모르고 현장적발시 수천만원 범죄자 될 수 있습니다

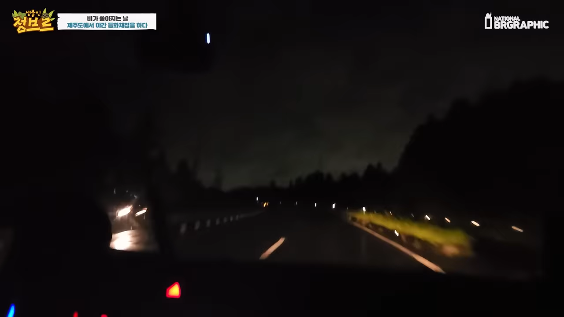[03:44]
자 야 자연에서 풍이 청풍이를 볼 줄 몰랐는데 아주 기가 막히게 봤어요. 그리고 나서 지금 채집지로 이동하는데 그곳에 어두워졌습니다. 가서 지금 등하 켜놨다고 했죠? 그쵸 네. 네 켜놨다고 하니까 가서 한번 재밌게 야무지게 해볼게요. 근데 비가 오고 있어서 큰일 났다. 우중 에이, 우중 등하체집.